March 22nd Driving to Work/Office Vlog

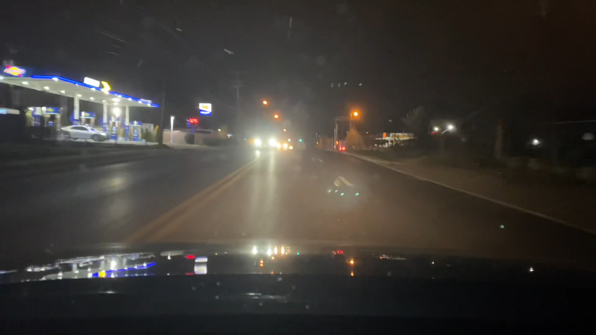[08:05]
okay i had the green light so now i'm leaving in maryland crossing
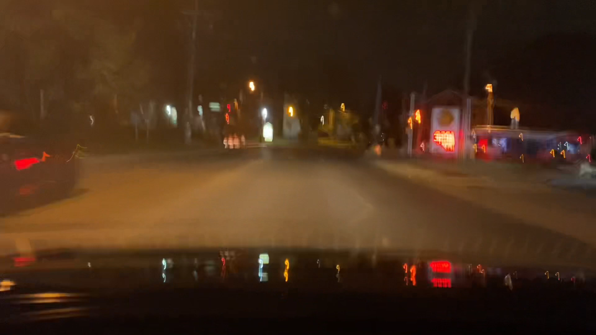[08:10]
over into dc i'm taking this light because i don't feel like waiting i'm gonna mess my car up in the process but hey sorry car now there's a speed camera up here on the right i've got that one i'm gonna show you where it is see that white sign down there on the right on the right hand side right you probably can't see it it's the camera right i'm just passing it oh 25
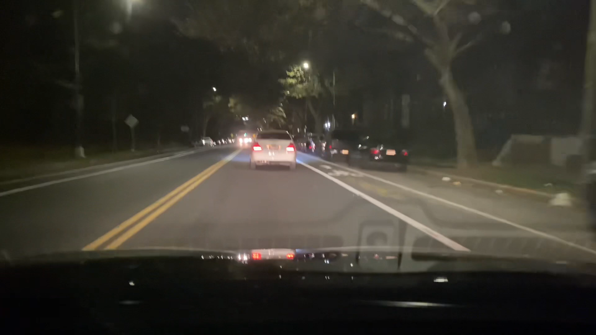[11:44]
and then um i'm about to get back on to 210 which is south capitol street so south capitol street runs to from maryland to dc it's a long road
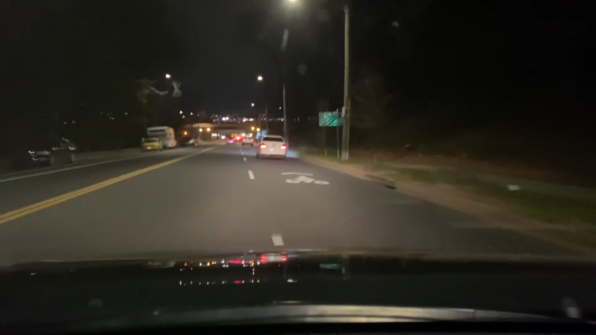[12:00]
a long road now normally i make this light up here you guys they have this all this stuff you all see in front of you is brand new
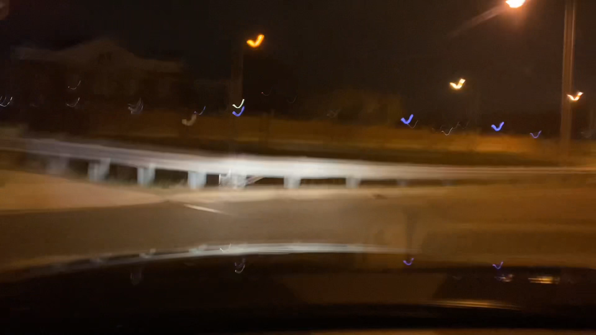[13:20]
so now we are on south capitol street you all south capitol street this car appears flying
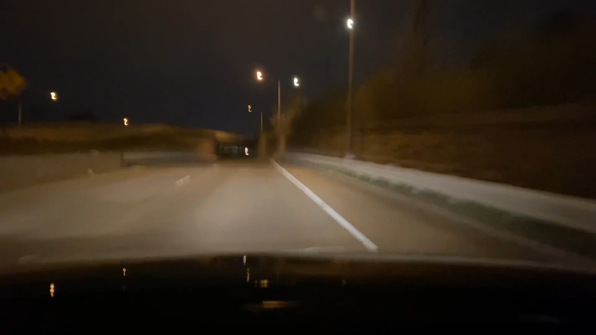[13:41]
let her do her thing or he do his thing or whoever it is you're gonna rush again somewhere so it's kind of dark right so to your right is 295 or that's baltimore washington parkway
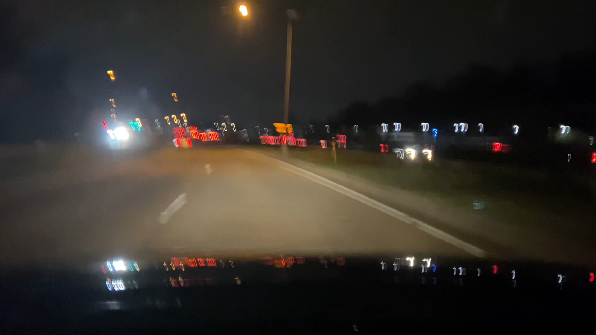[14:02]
normally it moves this time of day but sometimes it can get backed up and it's hard to predict traffic in dc you all no matter what time you leave it can be traffic early morning late night it don't matter and there's always an accident for some strange reason i'm like people please learn how to drive
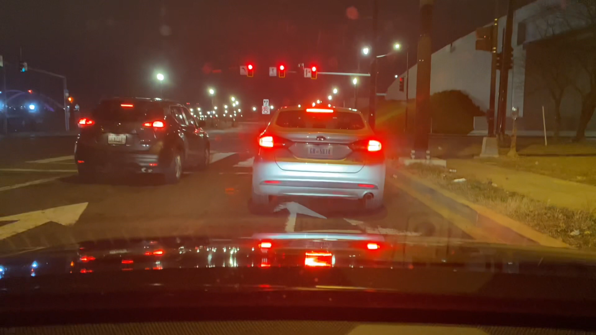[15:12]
some crazy drivers in dc there are some crazy drivers in dc
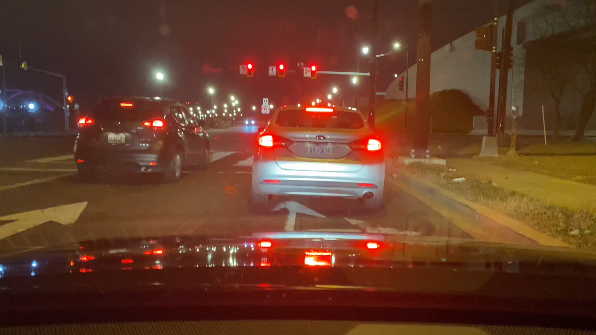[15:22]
that's how accidents get caused because people don't pay attention and they don't stop at red lights or stop signs especially if this car is sitting there somebody can pull off or make a left or right turn and you can mess everybody up and kill yourself and others but that's what they do
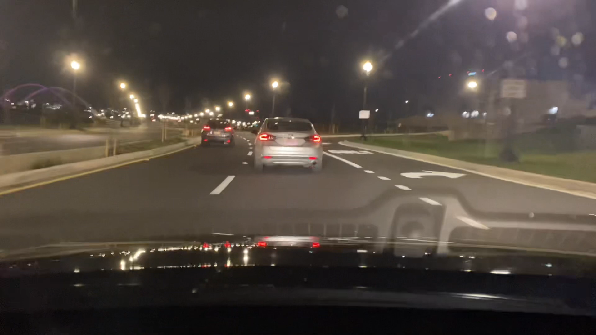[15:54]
that's what they do i'm gonna try to see if i can squeeze some time man to go to the grocery store near my job and get some bottles of water you all because i really need some water once i turn this corner i think what i'm gonna do here is i think i'm gonna turn that camera off because it's gonna be pretty dark
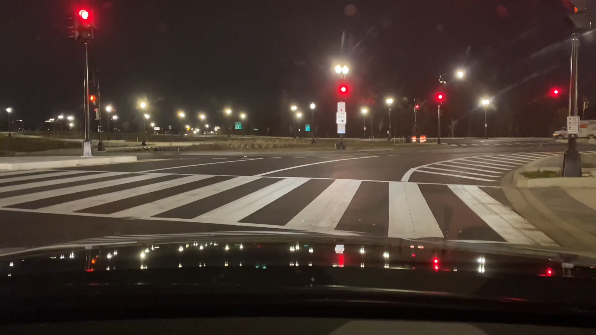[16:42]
it's like this morning i'm catching every single light you all there we go i've got it the green light because i'll be trying to get to work you all i don't bs when i drive i try to get to my destination you all i want those people i don't want to be on the road just driving driving driving you know let me get to my destination and i'm good